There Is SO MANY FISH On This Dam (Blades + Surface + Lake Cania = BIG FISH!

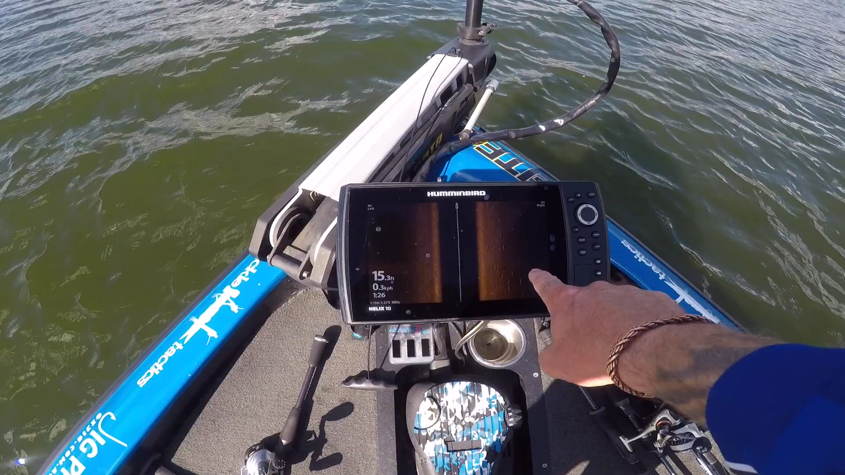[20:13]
So when I'm moving, there's more fish coming through, and Nathan's on.